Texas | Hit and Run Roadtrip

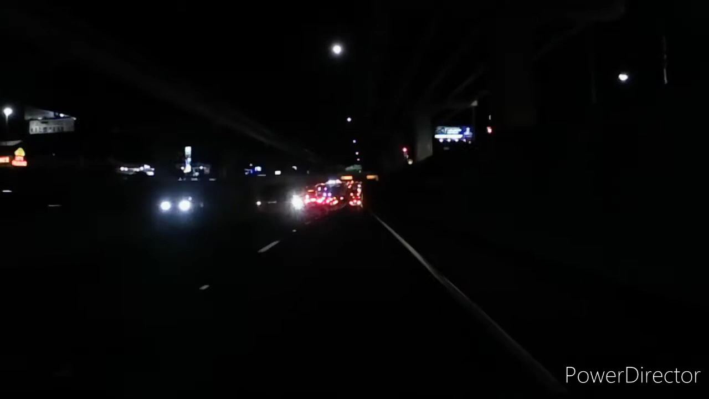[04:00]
See what a mess it is. More traffic in than it's typical of a big city in Austin.